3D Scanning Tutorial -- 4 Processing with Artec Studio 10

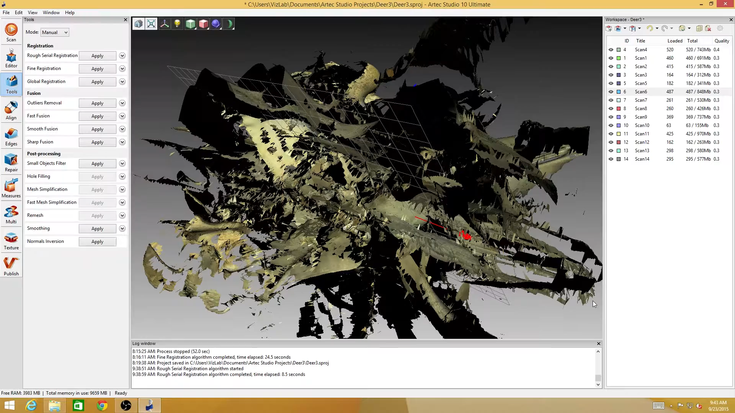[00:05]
All right, so I've cleaned out that little bit of extraneous data from scan number six,
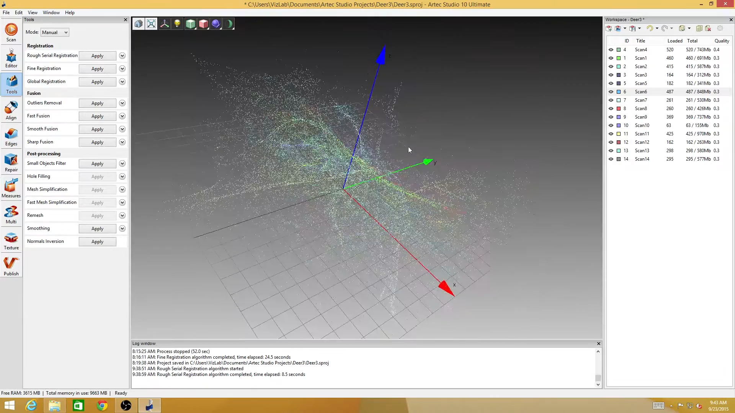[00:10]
and I've turned everything back on for this next process. Now, when we go to align these scans, all we have to do is get them close.
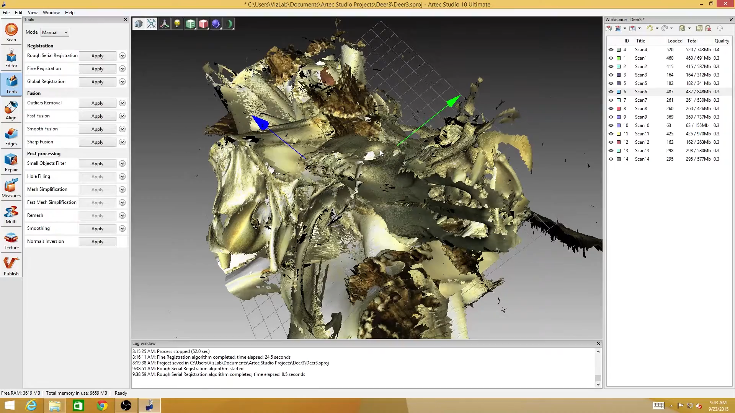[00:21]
There's a number of different ways that we could get them close. I can come over here to the editor tool, which editor has a position and a transform tool that lets us grab these scans and actually move them around, translate them in space.
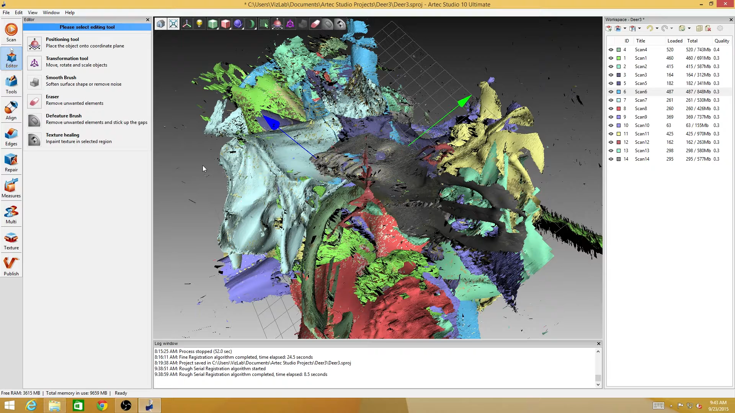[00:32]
But the better way is under this alignment panel.
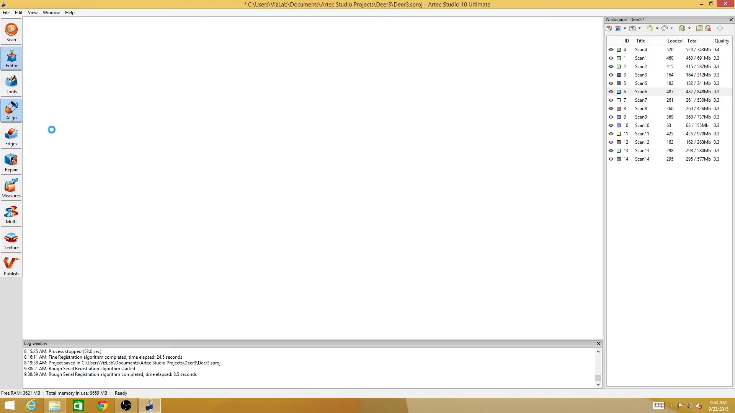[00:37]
Now, you notice that it only, as soon as I clicked on the align button,
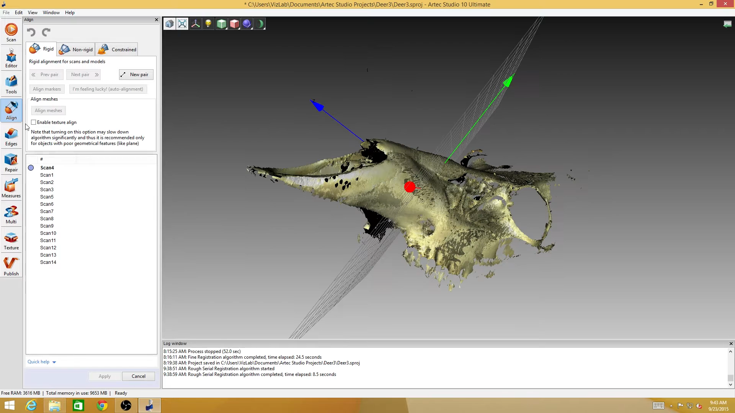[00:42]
I see all of the scans in this list, but only one of them is selected, and only one of them is visible. That's because this is the benchmark against which we will align all the other scans.
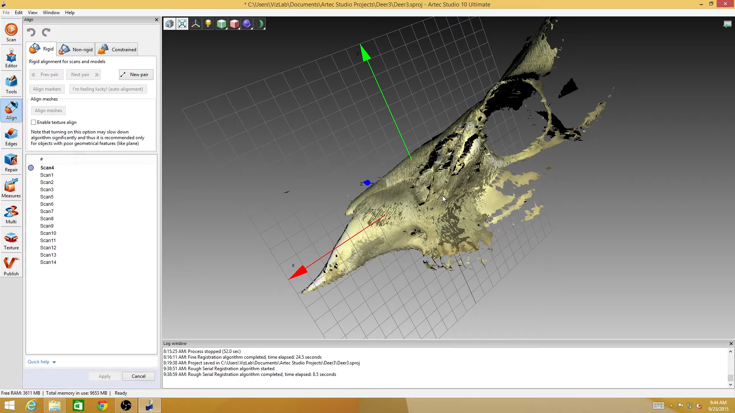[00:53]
Still, we've got, I mean, we have a coordinate system in there, so I can see positive x, y, and z axes, but there's no relationship between the coordinate system and the data.
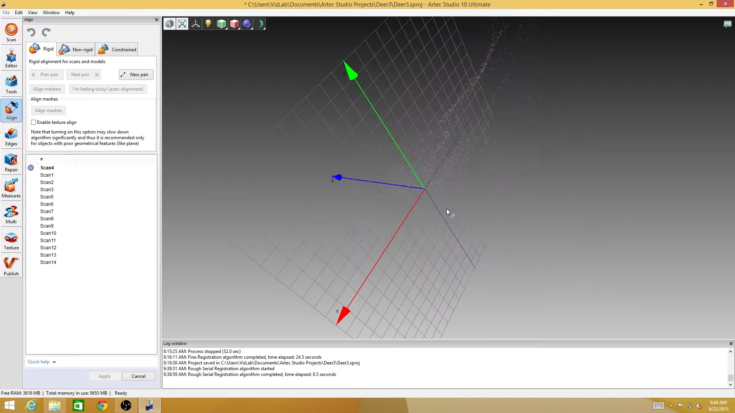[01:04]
So we're going to establish a relationship between scan number four, which is a scan at the top, and all the other scans.
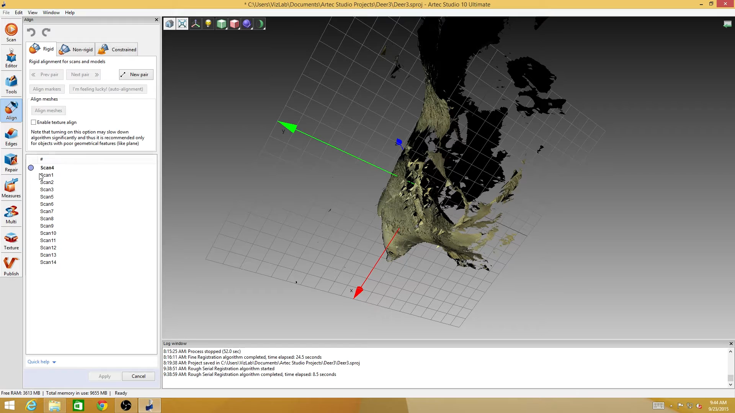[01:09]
Sometimes we will reorder these scans because it's very helpful to have overlapping pieces of data.
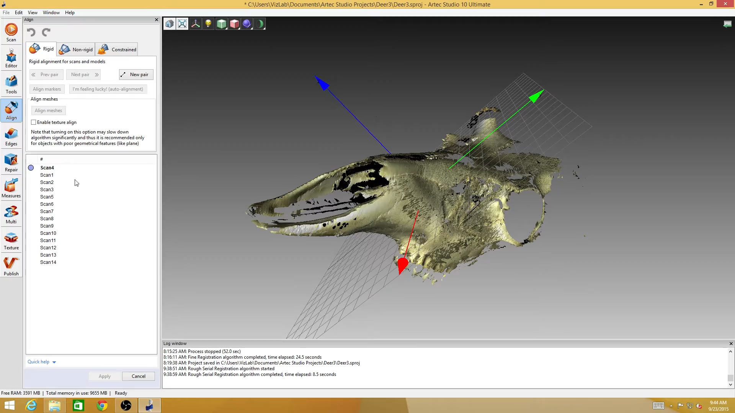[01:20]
If scan number one, which I've just made visible here, has bits that are also in scan number four,
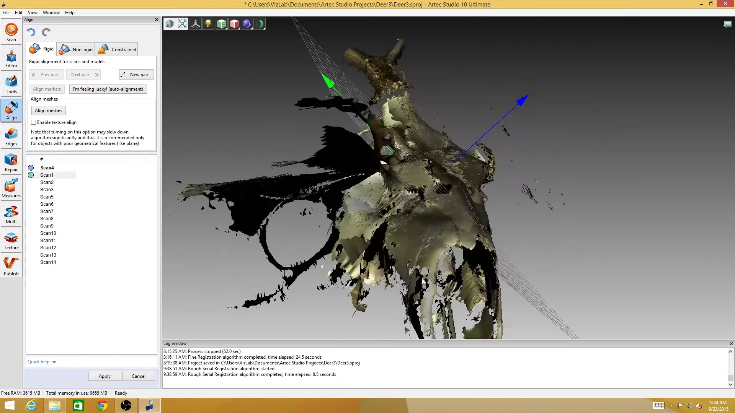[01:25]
it'll be very easy to align these up.
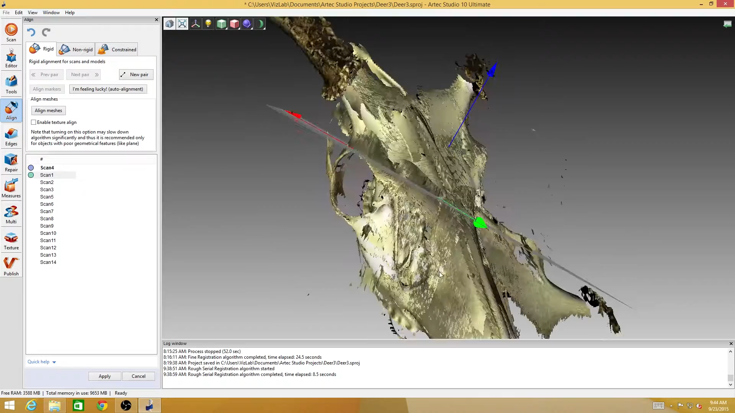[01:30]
But if I'm trying to align the, a bit of an object that's completely separate from the previous scan that's visible, then I'll have a really hard time aligning those two.
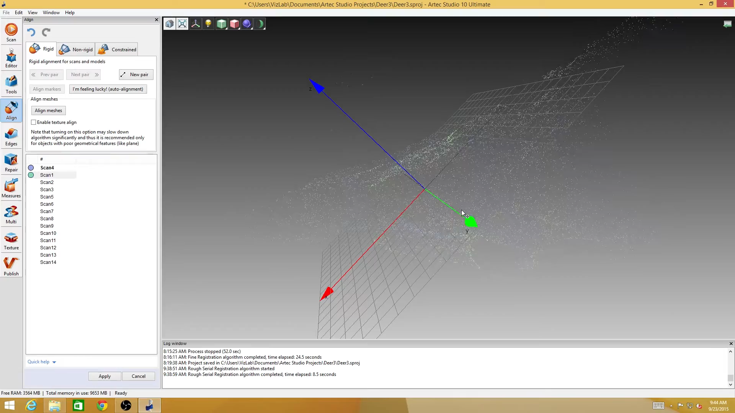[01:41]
Now what I'm doing is I'm holding down the shift key. So you see I've got two pieces of point cloud data on there. The blue one is the scan number four.
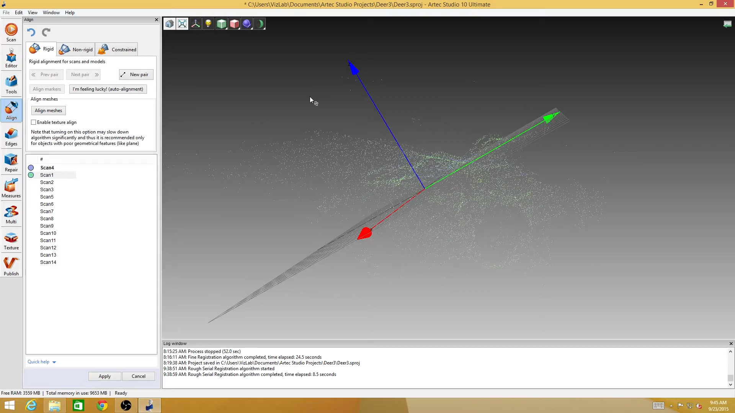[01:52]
It's locked in place. Scan number one is the green one. It's the one that I can manipulate. If I don't hold down the shift key, I turn the whole view. So left click rotates the view, right click zooms in and out, and middle click translates the view. Now if I hold down the shift key, those controls stay the same. But now instead of changing the view, I'm changing my free-floating model, as it were. The scan that is established there,
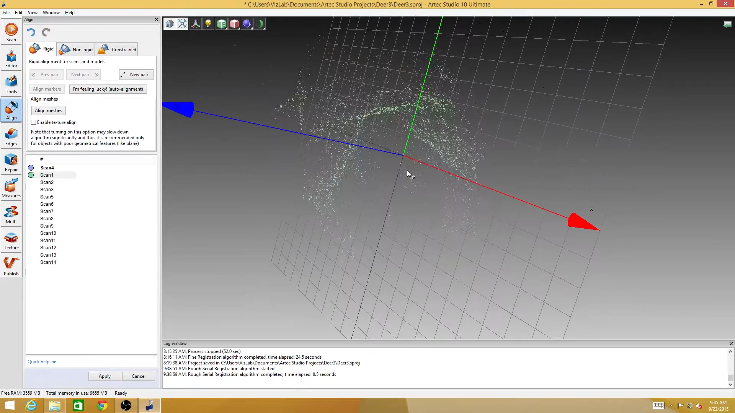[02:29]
scan number four, stays in place. All I'm really doing is I'm looking at it from different angles and trying to get it lined up kind of close.
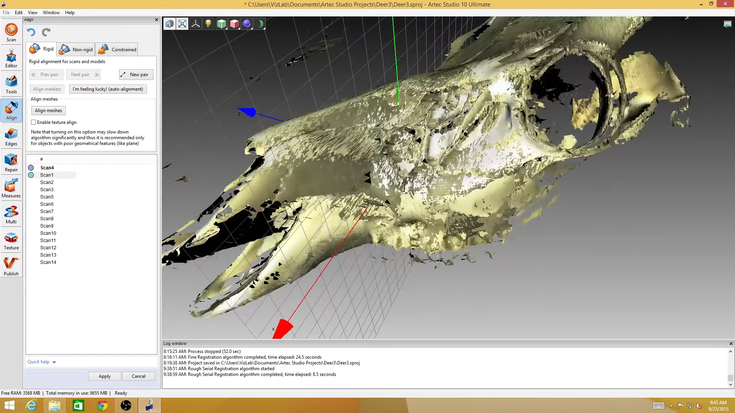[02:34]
So let's say I'll put the eye where the eye should be on the first one. Tilt it down a little bit so that they're lined up.
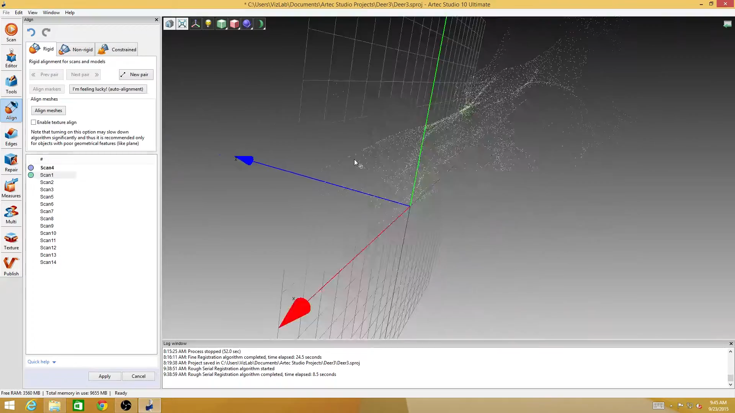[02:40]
Move them both in place. And once I get them kind of close, which I think that qualifies as kind of close,
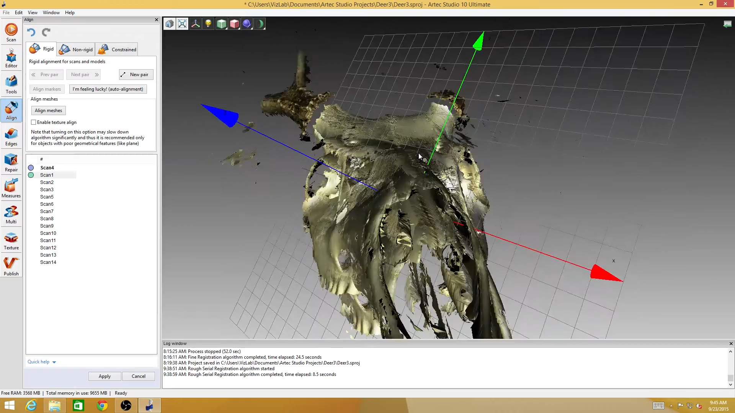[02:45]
I'm going to hit the align meshes button. And the computer is going to go through and it's going to look at all the data in scan number one compared to all the data in scan number four.
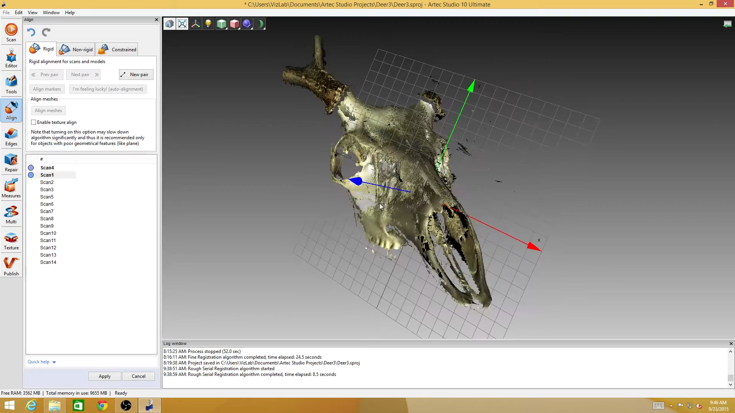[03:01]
And if it can find enough coincident points between the two scans, it's going to align them together.
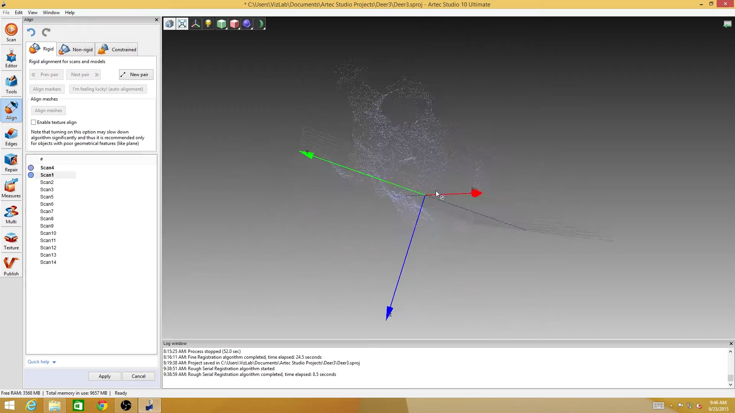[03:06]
And now it looks like I have one scan here that is actually made up of scan one and scan four. Both the scans perfectly aligned.
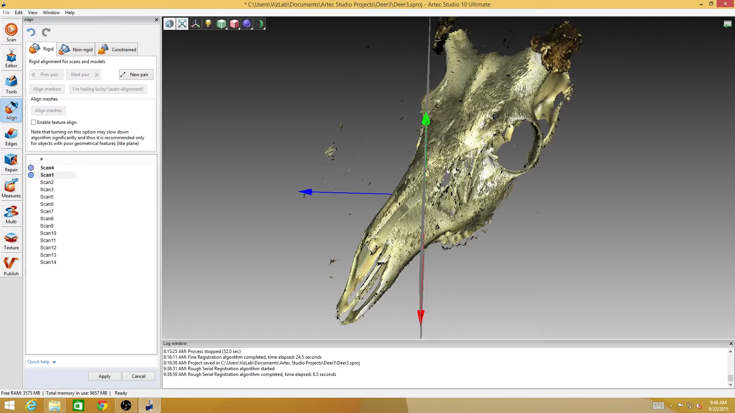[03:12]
Sometimes, and one of the good things about skulls is they have enough variation in the geometry and the texture.
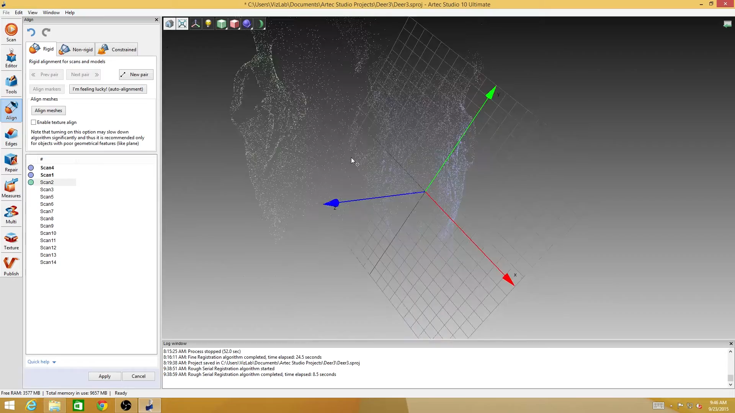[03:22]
Sometimes I can just hit this I'm feeling lucky button and it will just align the meshes for me automatically. Sometimes that works, sometimes it doesn't. So we can come down here and let's say I'll take the next one. I'm feeling lucky.
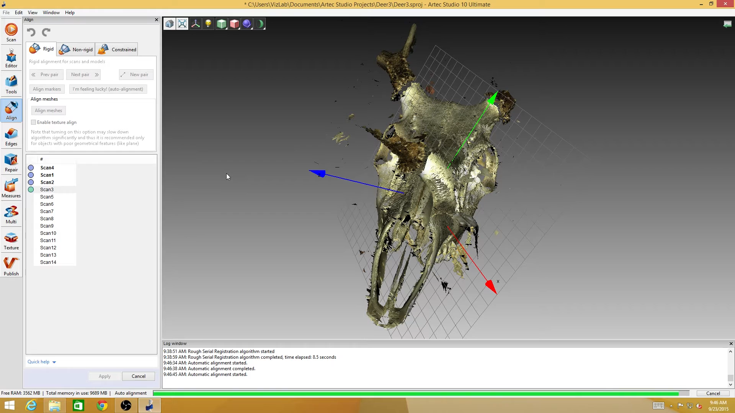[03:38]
Let's see where it pops in. All right. So that one worked too.
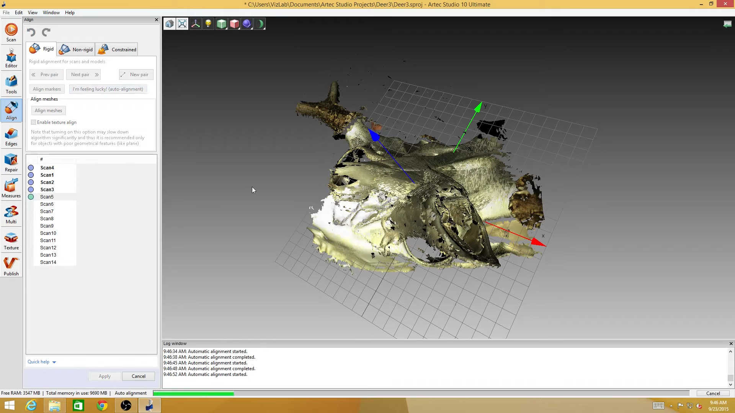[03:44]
I could conceivably go down this whole list just hitting I'm feeling lucky. And I bet it would work. Especially since the more information that gets aligned together,